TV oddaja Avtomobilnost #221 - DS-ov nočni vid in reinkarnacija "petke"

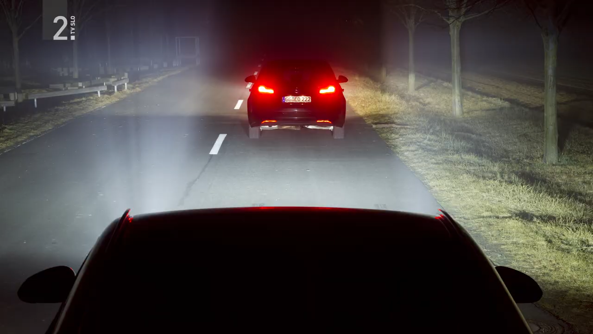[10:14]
adaptive functionalities like swiveling of the light
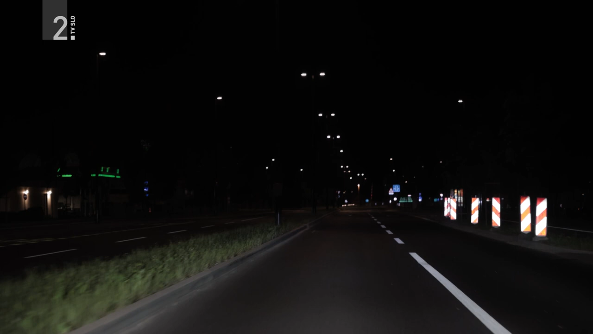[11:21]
Na cesto pa lahko projicira tudi našo širino avtomobila. To je mene najbolj presenetljivo, ne? Da imaš občutek, da je tvoj avto v resnici ful širok, ne? Pa pa tole vidiš, pa v bistvu, vidiš, da sploh ni.
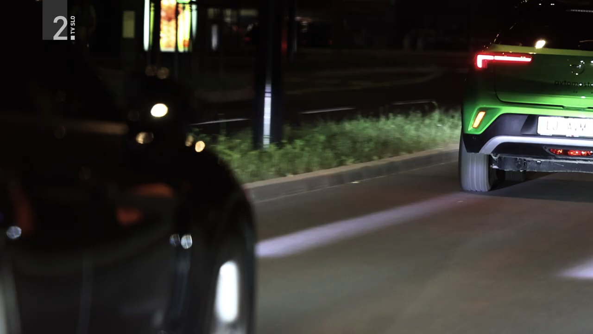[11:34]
To je lahko tudi varnostno gledano zelo koristen podatek, recimo ob kakih zoženih ceste,
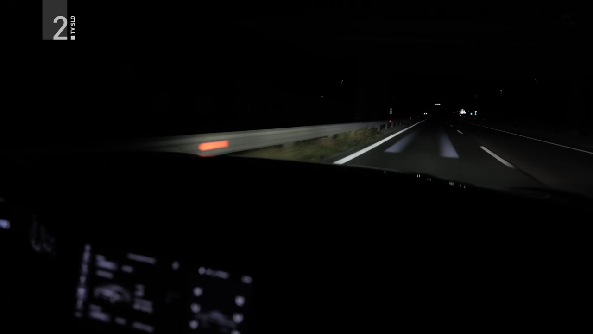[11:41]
ko cincamo ali bo naš avtomobil uspel peljati mimo orjaškega tovornjaka na desni in pa visoko betonsko ograjo na levi strani.